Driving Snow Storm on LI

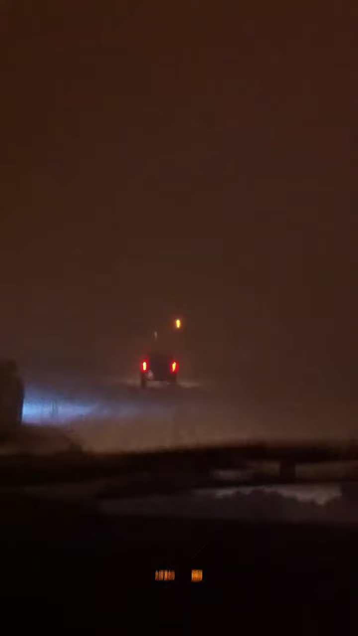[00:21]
As you can see, the snow is pretty bad. You need to take this exit. I think I'm going to take that light of you.